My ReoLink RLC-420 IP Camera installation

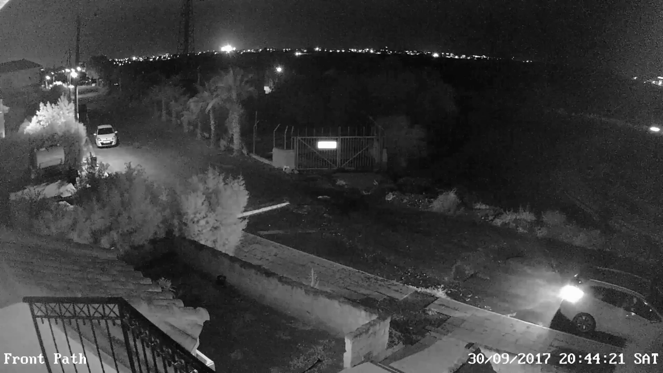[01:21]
So the distance from the camera to the road is quite long, probably a little bit just out of reach of the LED lights. I'd say it's probably about 30 metres from the camera down to the road there. The second reason is when the camera does switch to infrared mode, it seems to open the shutter up. It does something, and the picture does go quite grainy. I might consider getting a separate LED illuminator light out the front of my house just to give the
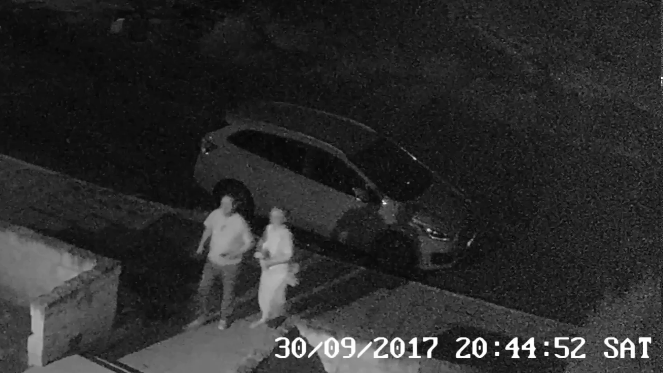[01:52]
infrared recording a little bit of a boost in quality. I'll see how that goes. I do like the software that comes with the Reolink.